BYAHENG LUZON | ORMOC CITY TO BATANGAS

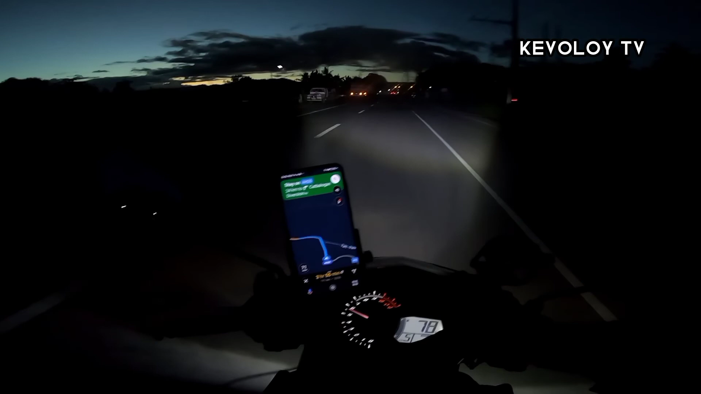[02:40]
Ayan na mga loy. Madilim na mga loy, madilim na. Maraming insekto dito sa visor ko. Sobrang layo ko pa. Chill ride.
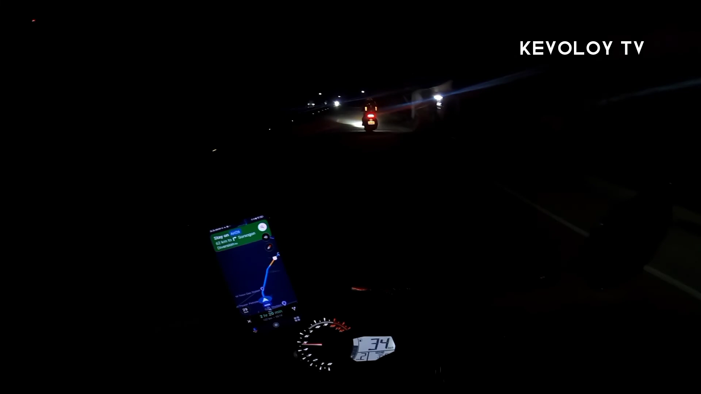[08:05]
Grabe ang ganda ng lights dito.
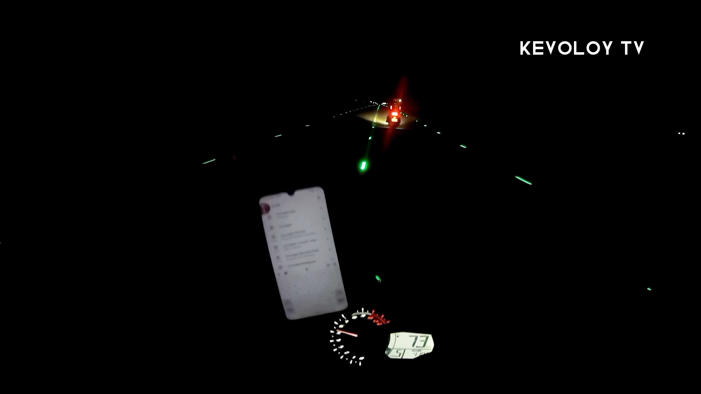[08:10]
And sa Tacloban, kulay white. Tapos dito sa bandang Sorsogon ay green. Nakikita nyo ba? Yun, o.
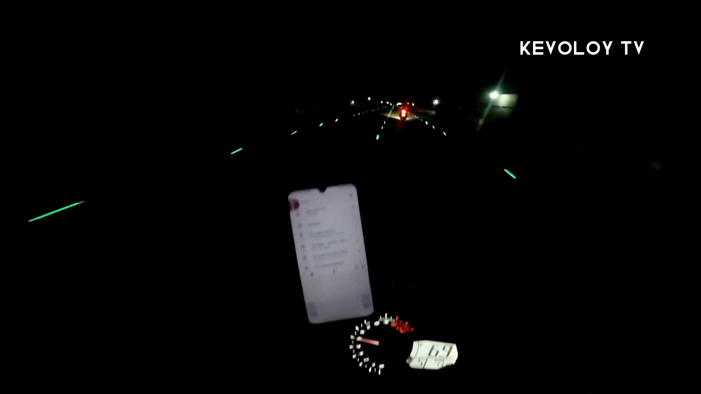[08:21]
Yun, o. Ayan na, ayan na. Ayan na. Ganda tingnan. Wow. Yo, what's up mga loy? Good morning. It's 4 AM na ngayon.